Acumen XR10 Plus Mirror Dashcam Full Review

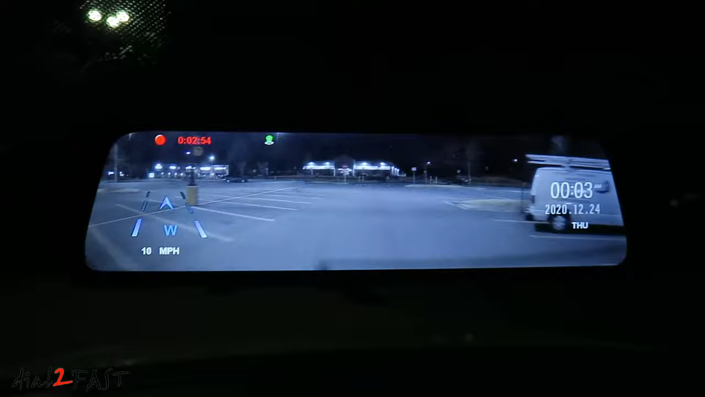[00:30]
In this video, I'll go over all the features available on this unit and we'll take a look at the daytime and nighttime recording as well as the parking monitor recording. So stay tuned.